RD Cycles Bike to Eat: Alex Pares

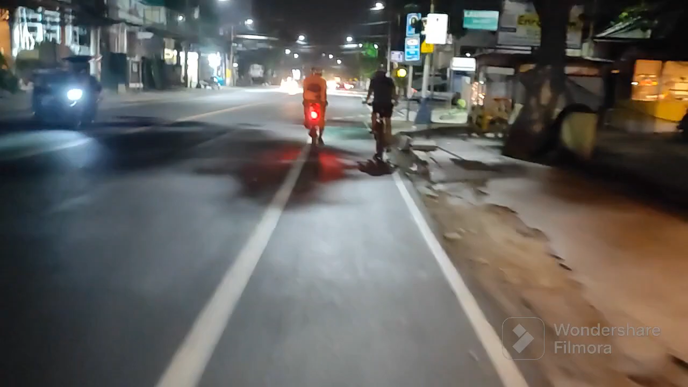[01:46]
Okay On our way to Alex Pares, Makati
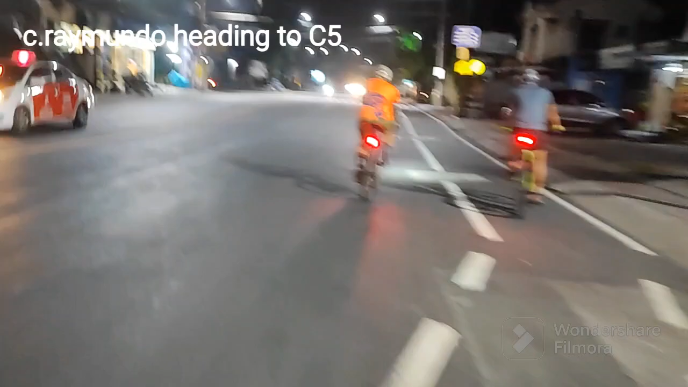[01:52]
Nasa Siremundo kami, papunta pa lang kaming C5
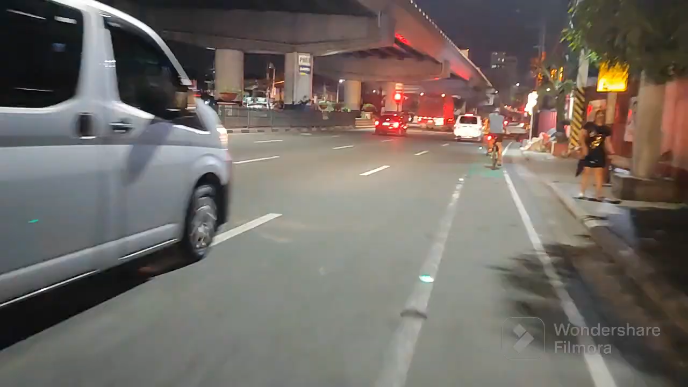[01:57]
Ayan, nasa C5 na kami Tapos yun Sige,
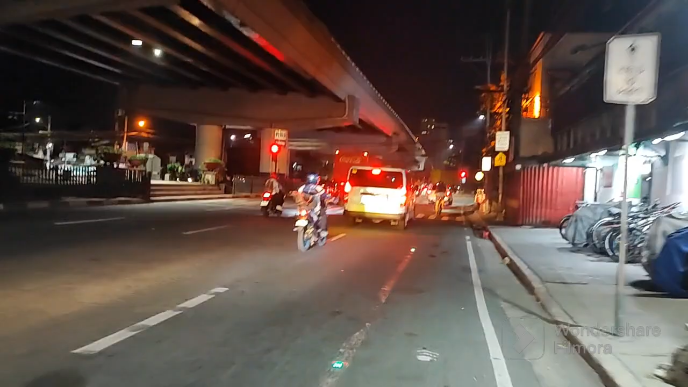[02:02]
bike pa Kasi para ma-access namin yung JP Rizal Dito kami dadaan sa C5
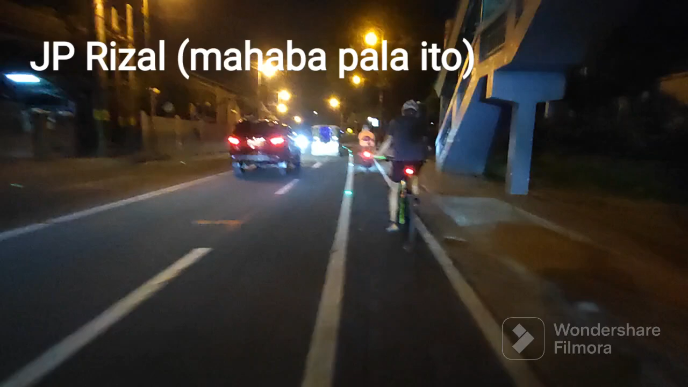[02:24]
So, itong JP Rizal Derederecho lang kami papuntang Makati So, galing C5,
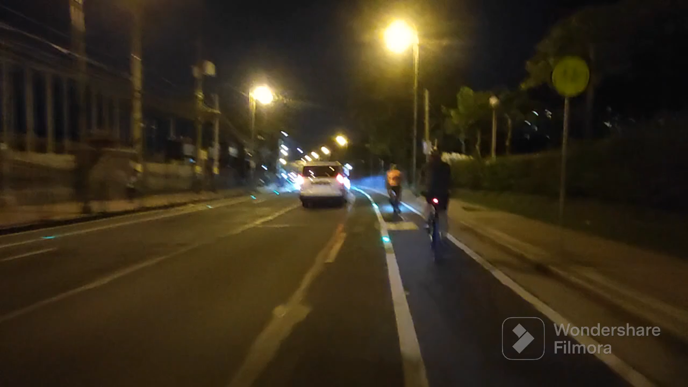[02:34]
naghagdan kami pababa ng JP Rizal
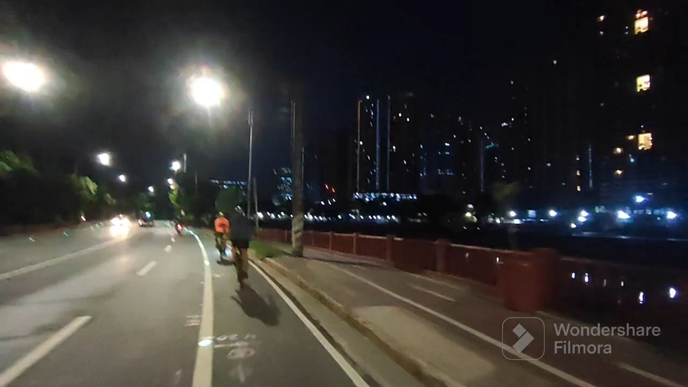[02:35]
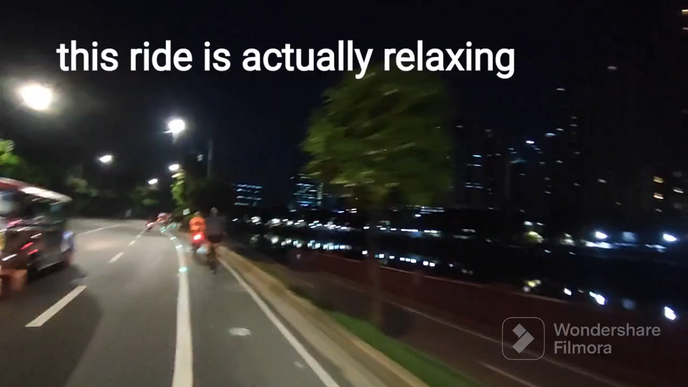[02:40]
Sobrang nakaka-relax and appreciate namin yung weather conditions Tsaka yung route Sobrang relaxing Lalo na yung part na to ng JP Rizal Na mahaba yung stretch
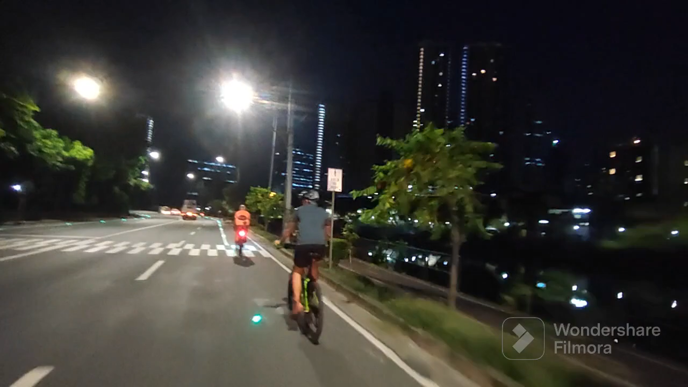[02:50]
Tapos nasa kanan namin yung Pasig River Sobrang peaceful lang Tapos na-appreciate nyo yung city lights Mga building Tapos yun,